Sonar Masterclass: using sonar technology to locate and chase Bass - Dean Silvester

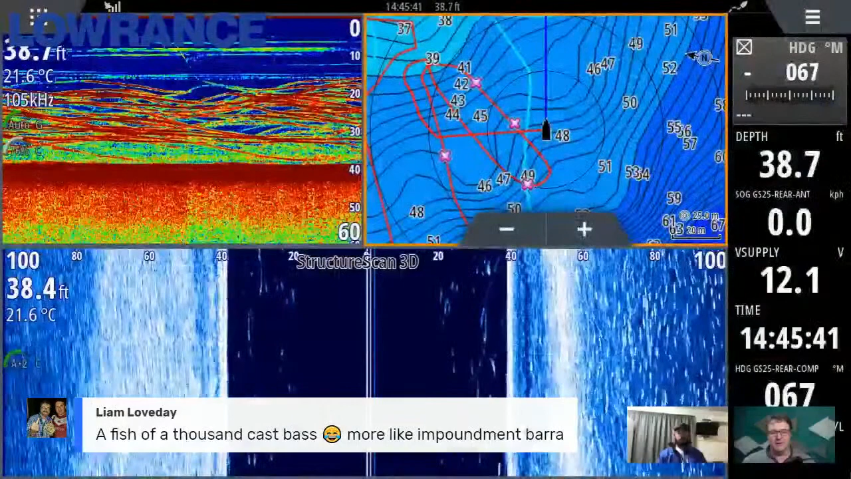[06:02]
On screen: water 21.6°C
screen all right so what have we got here
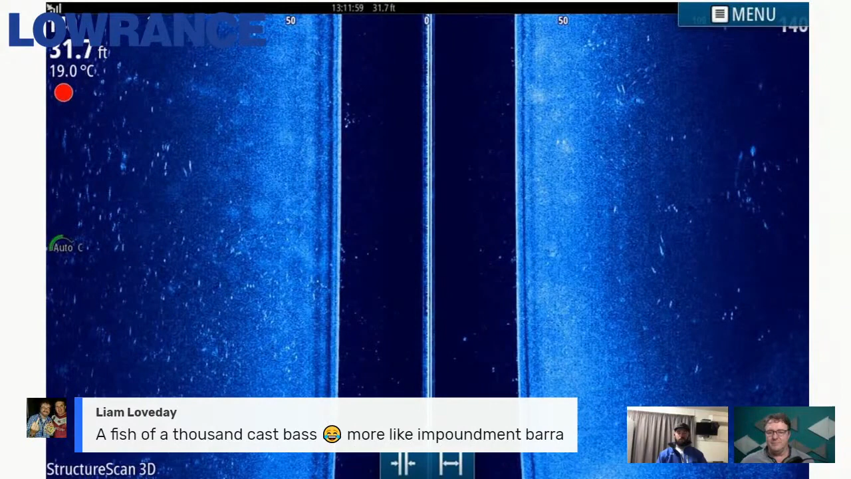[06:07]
On screen: depth 31.7 ft, water 19.0°C
so that's just your typical side scan looking for um looking for bass so i use that um basically any deep impoundment i run side scan before i find the schools to work out whether they're inactive or active but these sides can find fish on a big flats rather than i mean it takes time out of looking around that's 140 feet you're looking at there so you're covering a big area to look for those fish
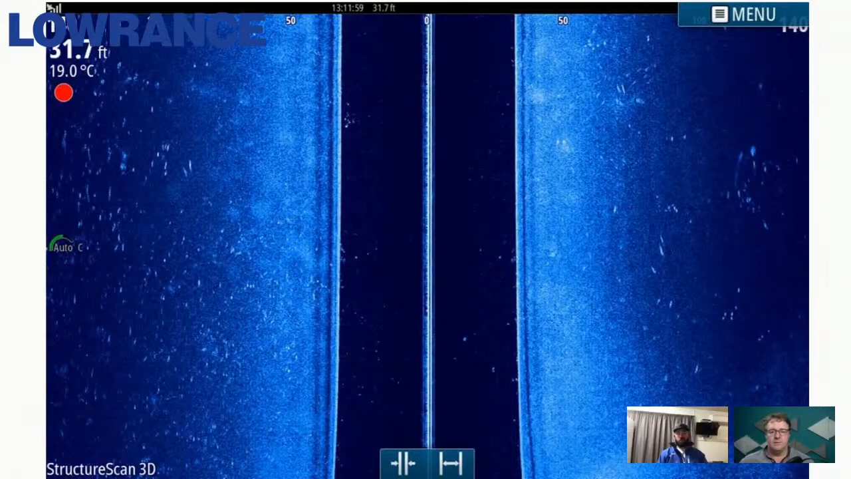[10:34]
On screen: depth 31.7 ft, water 19.0°C
to see what's going on there see if they are decent fish or if they're um sort of just like milling around not doing much so dean one of the questions that we get a lot and we've had in previous episodes of this series on different
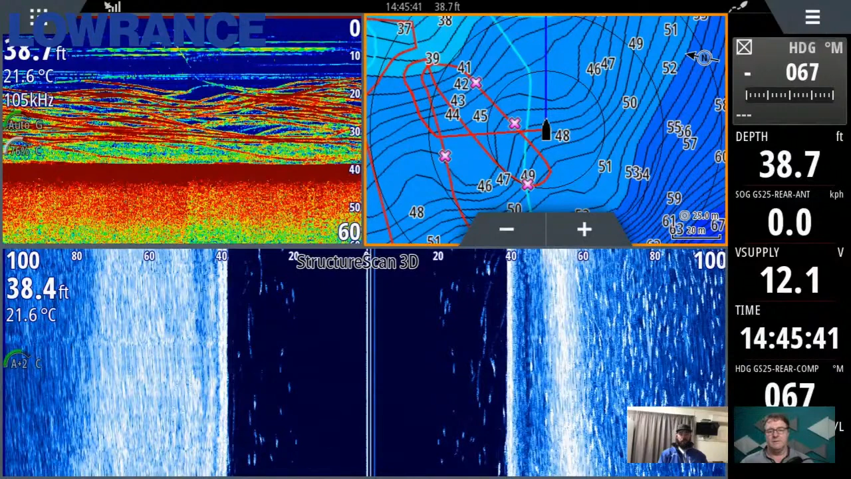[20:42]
On screen: water 21.6°C
they tend to lift up and they all look like they're having a red hot crack but then sort of not really they're um they just get in amongst either the ping of your sounder or the shadow of your boat but those fish out 100 feet to your right they're not influenced by the boat and they will definitely eat lures now dean i'm going to ask you a question
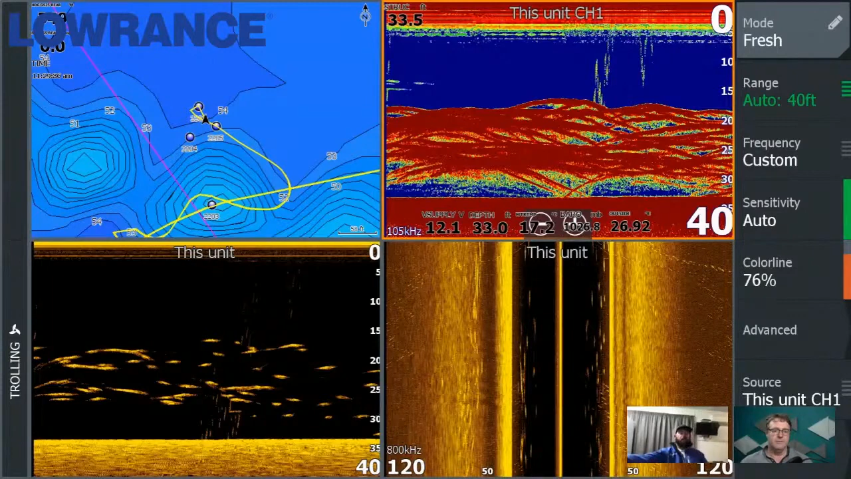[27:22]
a separation between them and the bottom but yet they're still flat so these fish have definitely just come up under the transducer from sitting still but the biggest thing is to run i like to run down scan and 2d together at the same time and at the moment with my i'm running a seven so i only run a two
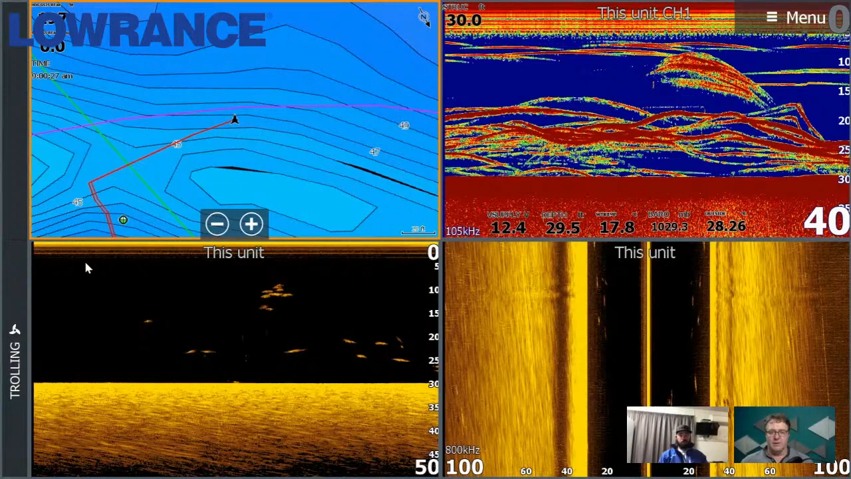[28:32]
a full screen and you go to the down scan there's what 15 fish there and there's five or six worth catching yep yep all right let me just bring up another question we've had come on the screen so this is from steve sakowski sakowski how long would you sit on a school of bats if you're not catching them during
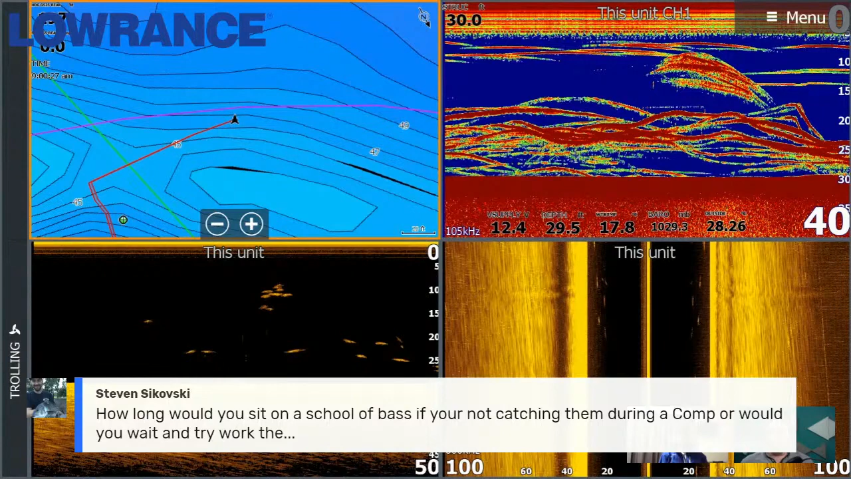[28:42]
a comp or would you wait and try and work them out uh short answer i wouldn't sit there if um if i can't catch them i'll leave them i'll
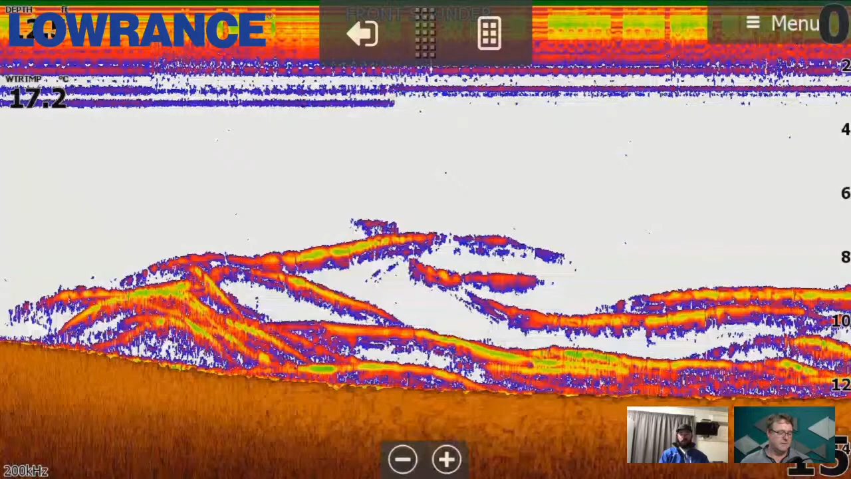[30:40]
and then if you go and sit on the deep side of them you sort of drag them to you and they hang out under you and they sort of left where they were feeding okay so question coming up from charles west do you
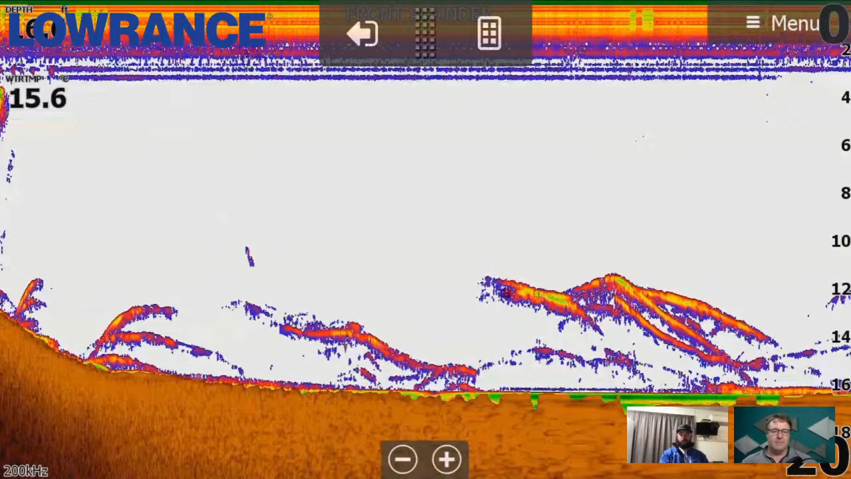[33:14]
much really active they're bunched up they're running around together sensitivities turned down a little bit so you got you can't really see too much about what they're eating um but definitely active good fish and like i said i like to see them on those ledges like that especially queensland dams um really easy to target
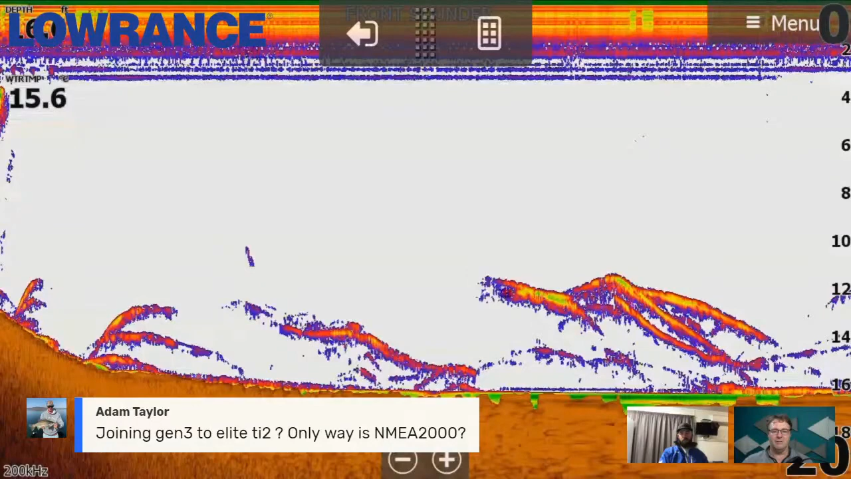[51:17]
might just shift over to the screenshot anyway and we'll come back to those questions so robbie and warren i've seen your questions there but we'll come back to them in a moment so dean the last of our screenshots give us a bit of a walkthrough of what's happening here mate so basically exactly what i said with one of those other ones before you've got a whole heap of fish on the bottom that are completely disinterested in anything um and you have those active fish up at 10 feet so if you're not paying attention to what's going on in the sounder